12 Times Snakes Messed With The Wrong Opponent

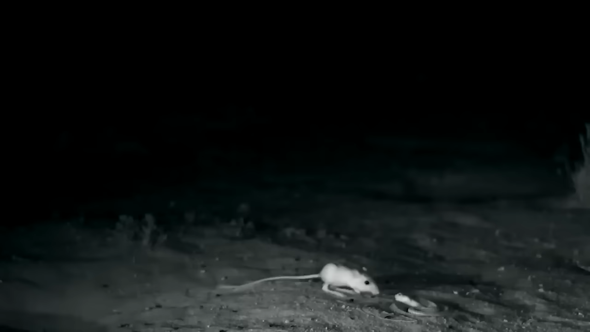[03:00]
But it clearly didn't realize who it was dealing with. It seems this mouse doesn't follow the laws of gravity at all,
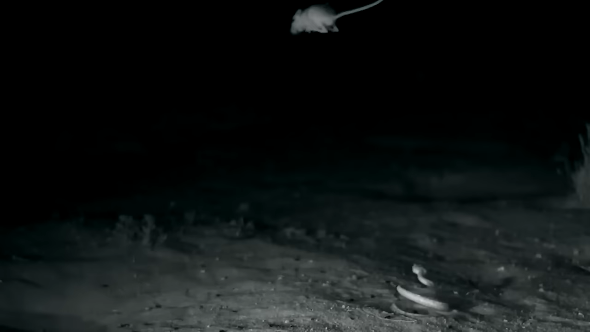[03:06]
and at the same time, is able to accelerate like a racing car. It literally slipped out of the rattlesnake's mouth several times in a row.
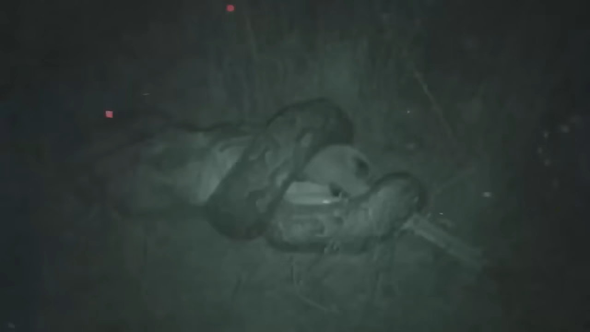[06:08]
And when the snake captures prey, it unleashes its full power upon it.
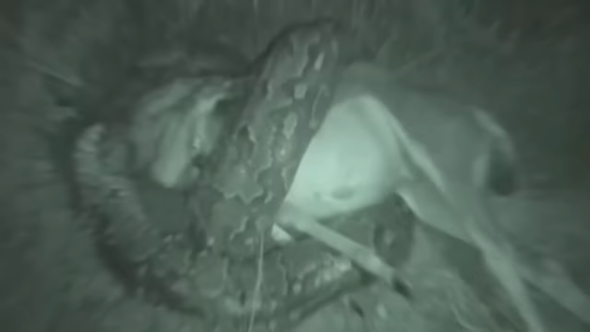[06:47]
The snake's weight alone, akin to a small motorcycle, immobilizes the enemy.
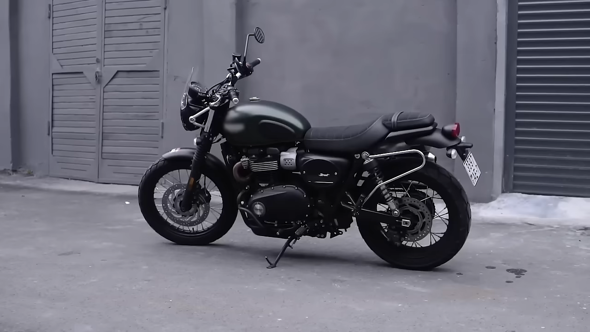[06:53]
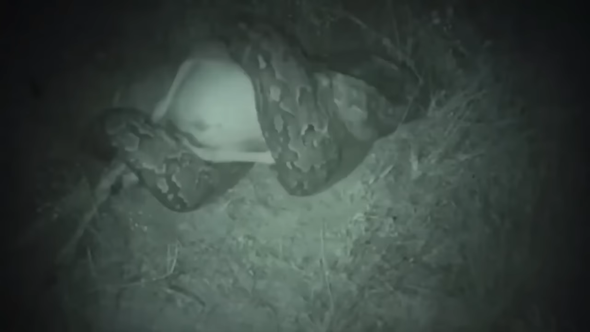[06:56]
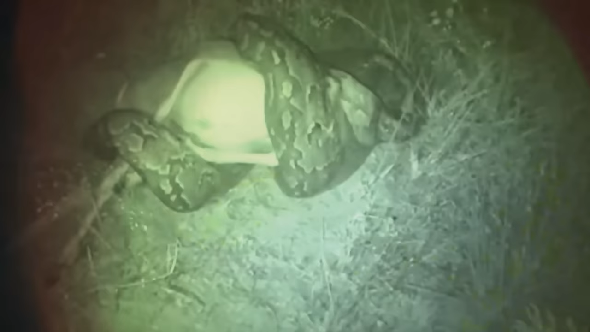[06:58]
The anaconda then gradually tightens its coils, breaking the prey's bones and preventing it from breathing.